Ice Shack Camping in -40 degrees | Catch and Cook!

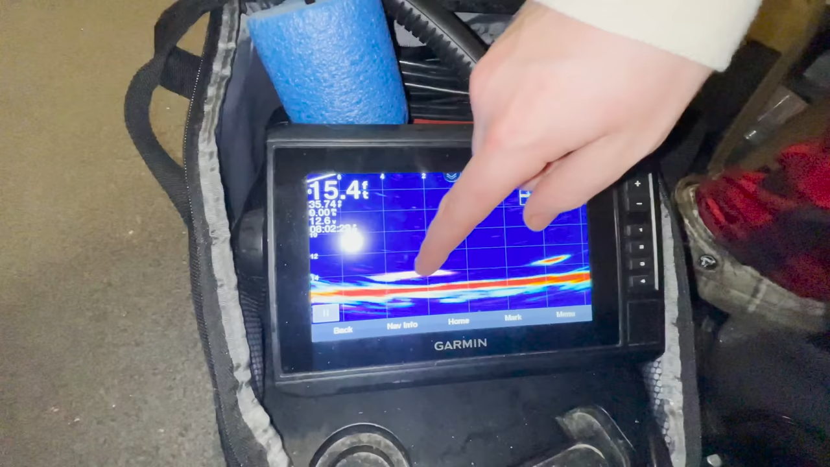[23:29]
okay i might have grabbed it no bobber's still up no i think it